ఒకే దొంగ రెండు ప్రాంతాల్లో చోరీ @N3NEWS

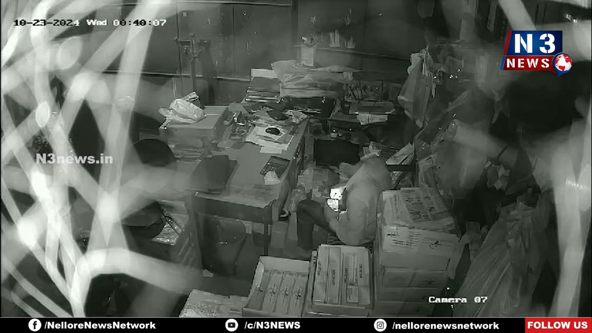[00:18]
అర్ధరాత్రి 12 గంటల సమయంలో జీఎన్టీ రోడ్డులో ఉన్న ఆంధ్ర స్టీల్స్ హార్డ్వేర్ షాపు తాళాలు పగలగొట్టి దొంగ లోపలికి వెళ్లి అక్కడ క్యాష్ కౌంటర్లో ఉన్న దాదాపు 100,000 రూపాయల వరకు చోరీ చేశారు. అక్కడి నుండి మరో 3 గంటల సమయం తరువాత కోలమిట్టలోని జాయ్ మెడికల్ షాపు
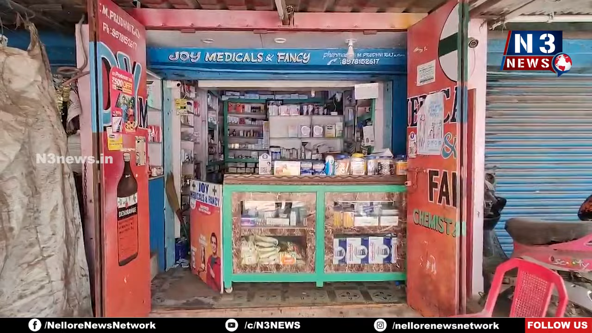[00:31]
తలుపులు పగలగొట్టి అక్కడ కూడా 20,000 రూపాయల వరకు చోరీ చేశారు. ఈ చోరీలకు పాల్పడిన యువకుడు వెనుక బ్లూ కలర్ బ్యాగు తగిలించుకుని ఉన్నాడు. మొన్న అర్ధరాత్రి బైక్ చోరీ, నిన్న రెండు చోట్ల షాపుల్లో చోరీ, ఇలా అదుపులోకి రాని చోరీలతో స్థానికులు భయపడుతున్నారు.
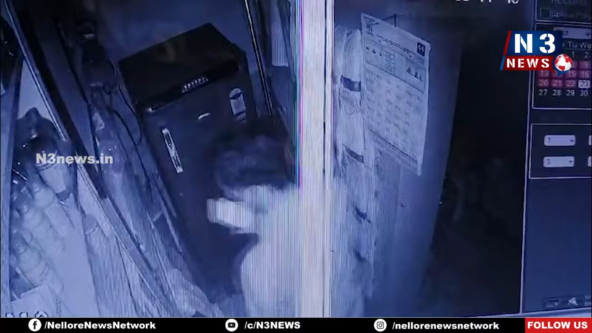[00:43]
సీసీ కెమెరాల్లో చిక్కిన దొంగ పోలీసులకు దొరుకుతాడో లేదో చూడాలి మరి.